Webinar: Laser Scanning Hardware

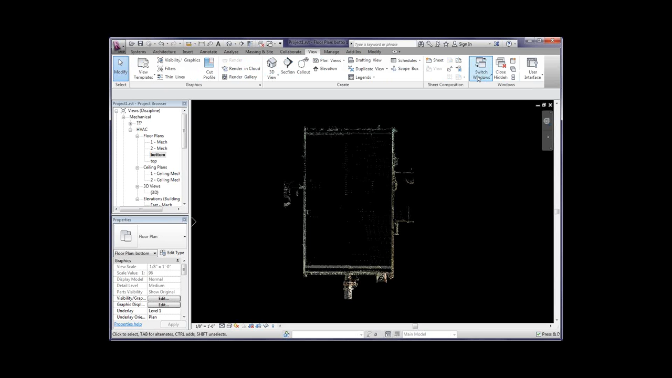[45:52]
So, then now we can go and just generate wall. And then if we come over here to our wall, if we set our base constraint. So, we're going to hold our bottom. So, we're going to hold our bottom that we just set. And then the top constraint. We're going to go and set up our top off.
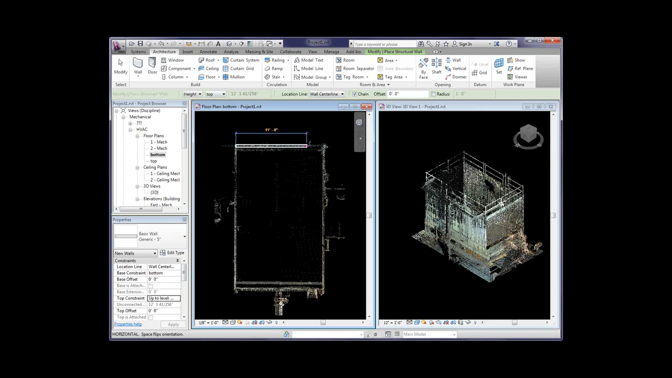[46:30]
And then now when we go back into our wall, start to generate our wall. It's going to have the correct elevations,
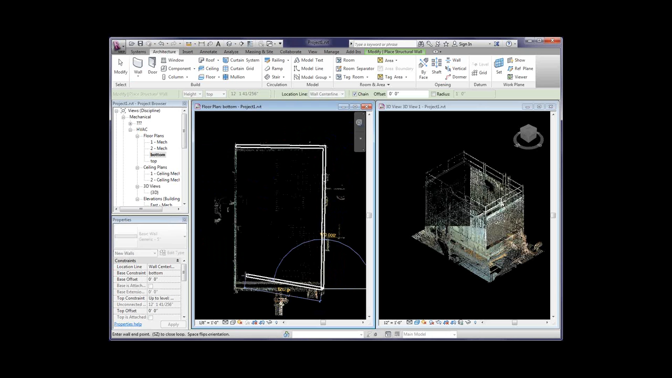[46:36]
bottom and top for our wall. And there you can see in our 3D view that it drew our wall for us and all the elevations are set correctly. So, again, you're just using the points kind of in the background as a reference. And using all of your Revit tools to go on. And again, you know, making sure that you have enough data is very critical here. You know, using, selecting the correct scanner.
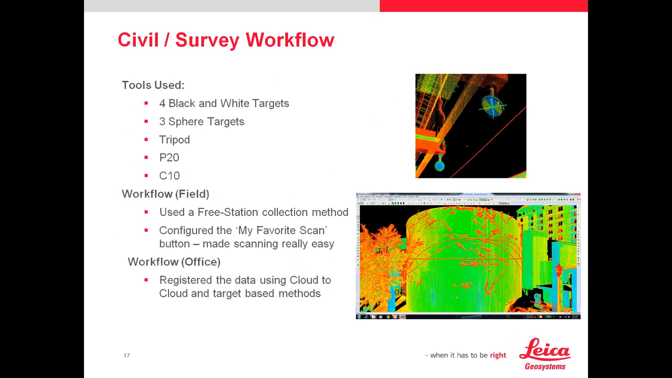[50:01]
And I did just three quick scans. I'm going to zoom through this quick. So this kind of tells a point. So the third point, top picture, you can see a spire way off in a distance. So for projects, when you're going to projects in longer range, is a requirement. Again, you're going to, I would choose the C10 scanner because the range is much longer than the P20. You're going to see the range is much longer. However, even though that, you know, the scans can take a little bit longer as far as time,
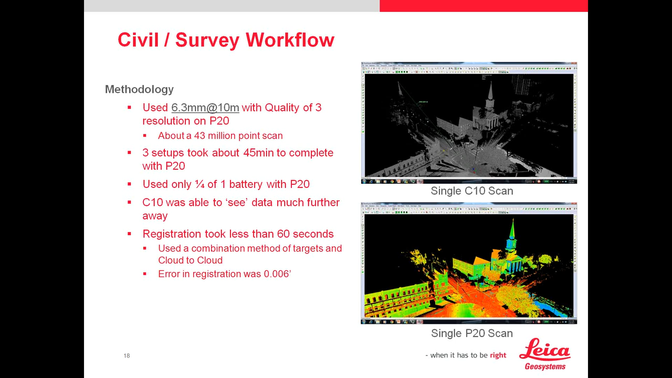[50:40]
but, you know, the range many times is important. Same thing with, you know, cities rather, tall buildings, you need the range to get to the top. So you can see here is an overall P20 register scan.
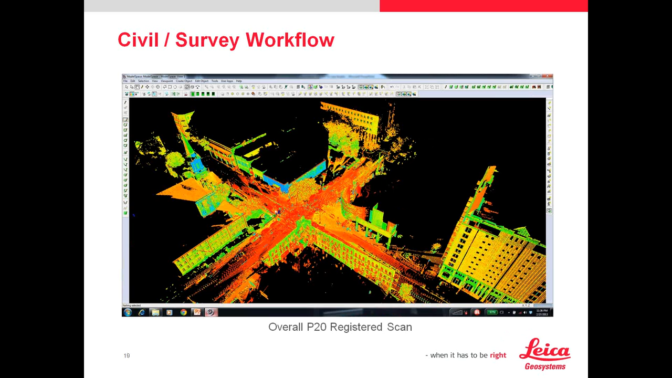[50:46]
You can, I'm just going through some of the differences of what you would get with each scanner.
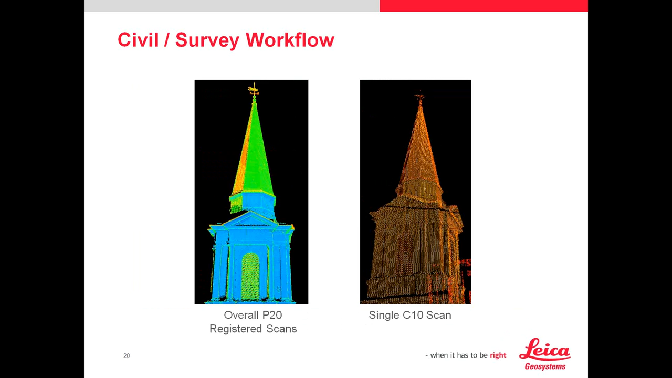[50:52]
Single P20 scan, then going over to, you know, different views of what you would get from the data.
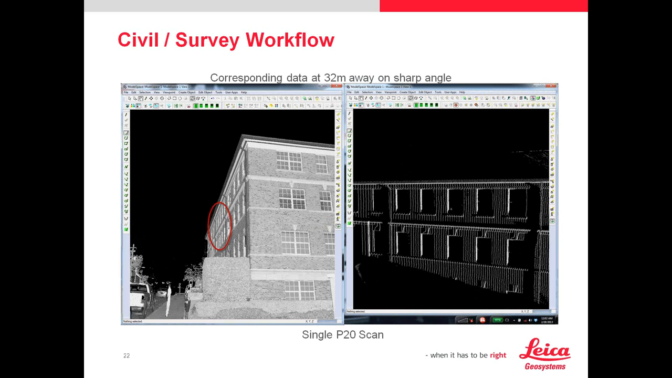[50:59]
It's kind of important. So sometimes you want data at different angles, those types of things. You get good coverage. You can see there is not much difference. But you can see in the single C10 scan, that spire way off in the distance.
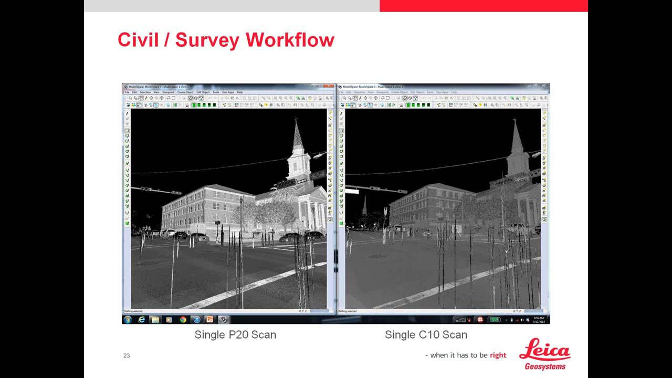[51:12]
We're in adaption in the P20 because the P20 can't see that far. This is the one I wanted to talk about. Again, the benefit of having a laser scanning technology on this, and this is actually a project I did in Cambridge. Huge, not a large building, but it was kind of congested. And you can see that, you know, we scanned it, and this was way back when, that a lot of CloudWorks stuff didn't exactly exist. So I had to kind of make models out of this, but that's okay.